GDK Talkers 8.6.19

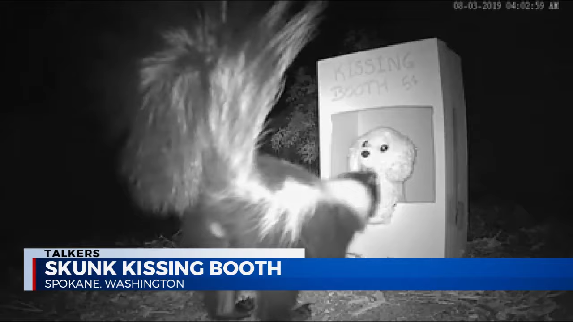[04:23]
He posted this video on his Facebook page. He has a family of skunks right there living in his yard. So he set up motion detecting cameras with night vision to see just what the little buggers were up to. Then decided to have some fun. You can see this here. It's a kissing booth that's been set up for the skunks. One of them apparently feeling a little bit more than amorous and gave the stuffed animal in the booth its version of a kiss. Kind of like nibbling its face there, really. That's funny. Yeah. Just a fun fact. Skunks are often violent during mating. Oh, I didn't know that.